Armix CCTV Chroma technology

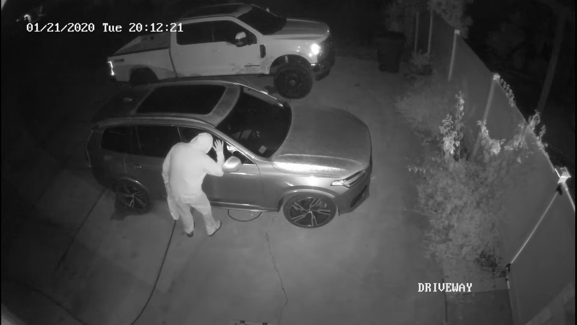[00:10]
It's time to ditch your old black-and-white IR illuminated cameras.
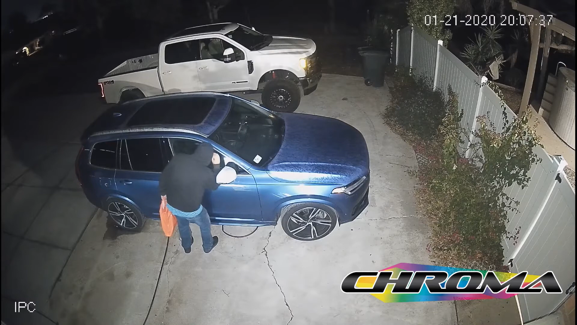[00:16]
Armix's chroma-enabled cameras let you see the night like you've never seen before
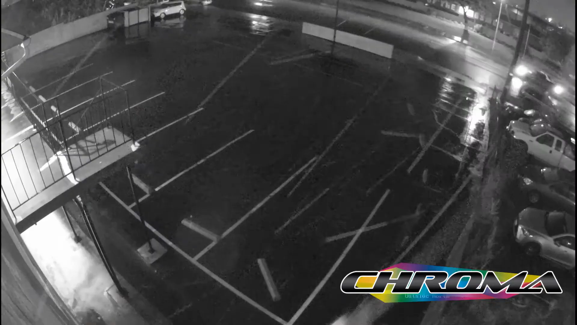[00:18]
by capturing vivid full-color images in low-light environments.
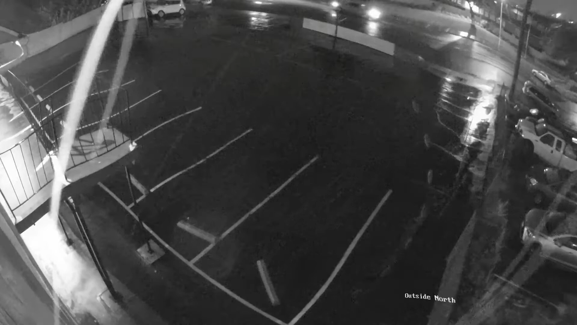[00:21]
In addition to those crisp color images,
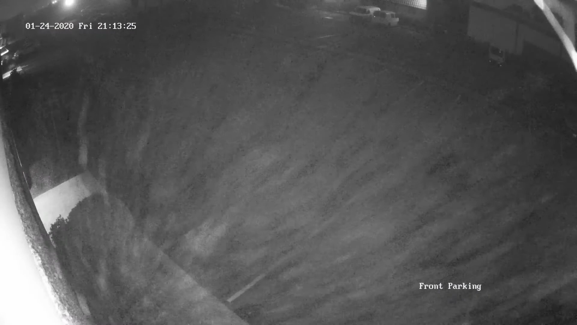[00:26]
chroma-enabled cameras also combat some of the common infrared-related issues shown here in our real-world sample videos.